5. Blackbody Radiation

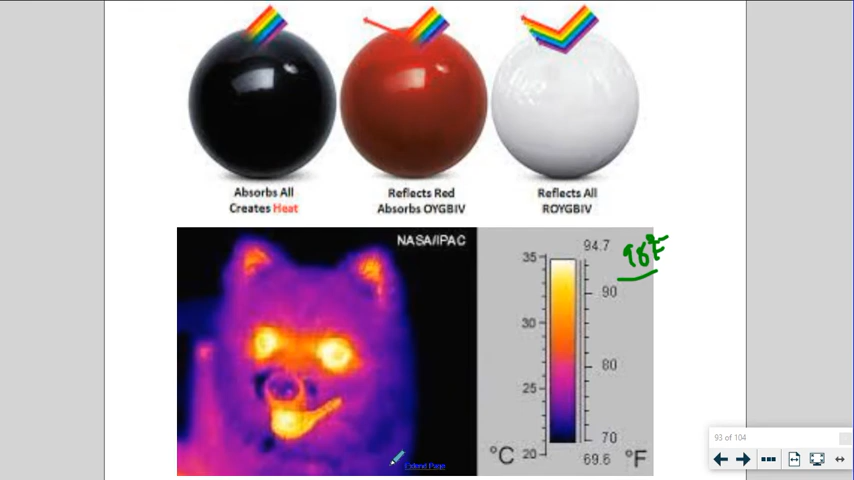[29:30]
On screen: scale top 94.7°F, scale bottom 69.6°F
temperatures we're actually giving off infrared radiation right now right we're black bodies in a way we are absorbing energy and we are then re-emitting it in the form of our heat and so this thermal imaging scan will tell you where the where the hot spots are you know the ears the eyes the mouth right and so to go back to this concept right here infrared radiation